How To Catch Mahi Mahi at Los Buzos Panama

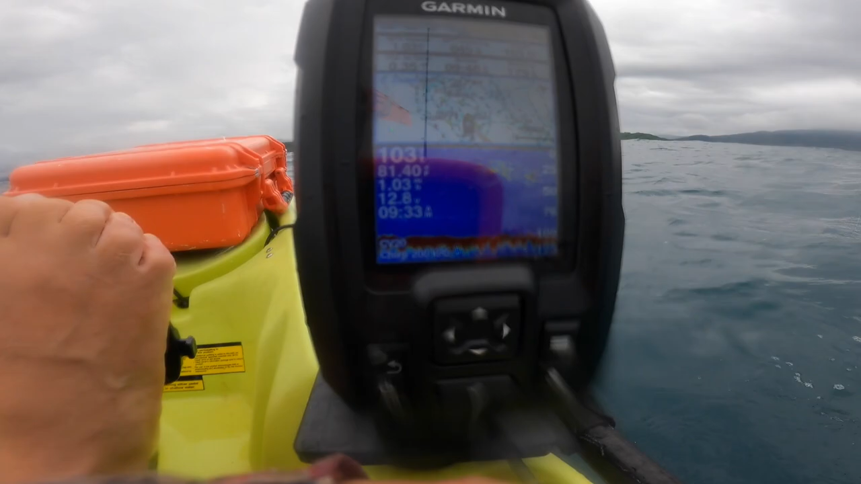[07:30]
The fish finder here. But they're bound to come back up. But while they're down there, I'm just gonna try to drop that crappie jig.